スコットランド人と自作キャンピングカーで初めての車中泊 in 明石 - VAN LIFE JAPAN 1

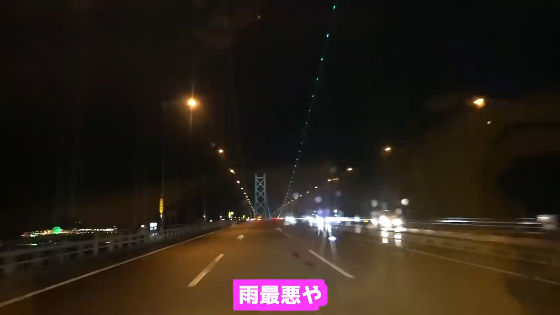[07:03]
雨ちょっと最悪や。 And the wiper. Oh, sorry, the wiper is destroying the video. Dark and raining. 雨が降るからちょっとブースターみたいな。 Dark and raining